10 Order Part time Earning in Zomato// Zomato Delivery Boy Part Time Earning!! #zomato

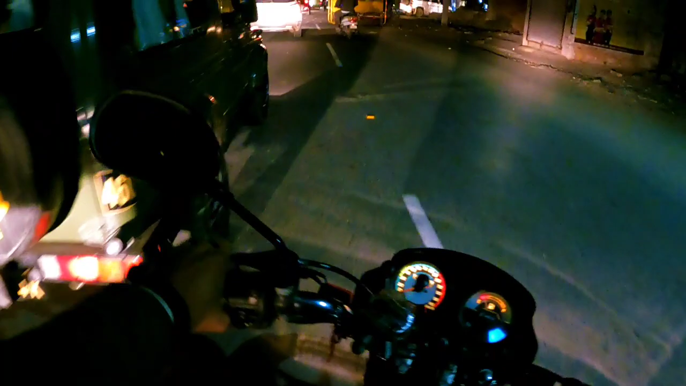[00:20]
भाई साब भी खड़े हैं और यहां पर बढ़ी आशे चल रहे हैं चेकिंग तो हमें रोक ना ले वाई साब
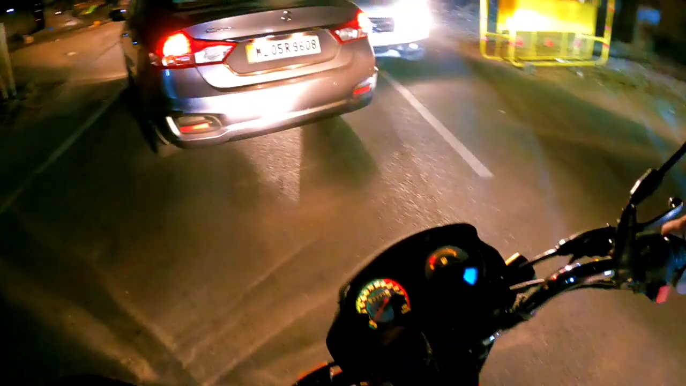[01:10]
ठोक दिया तो बाई ने एक्दम से मतलब निकालने की कोशिश किया कार वाला आके लेकर आके सामने
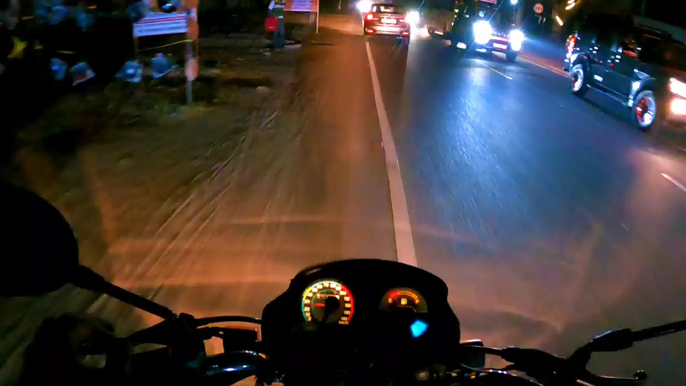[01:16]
कार कड़ी थी तो एक्दम से प्रेक लगाया बाई ने साइकल तो रोक दिया सामने वाली कार को मैं तो बाई प्रेक लगाले
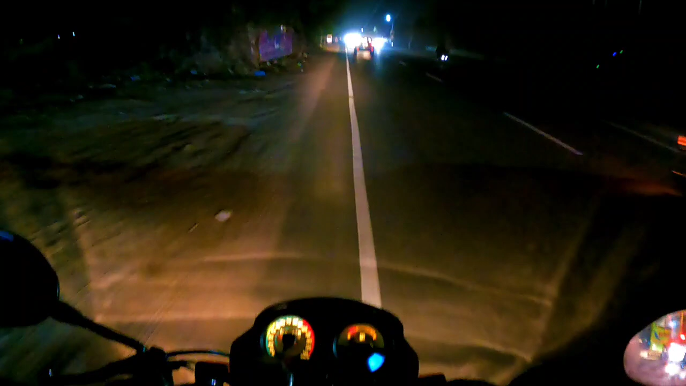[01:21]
कि मेरे को पता था रुकने वाली यह सामने गाड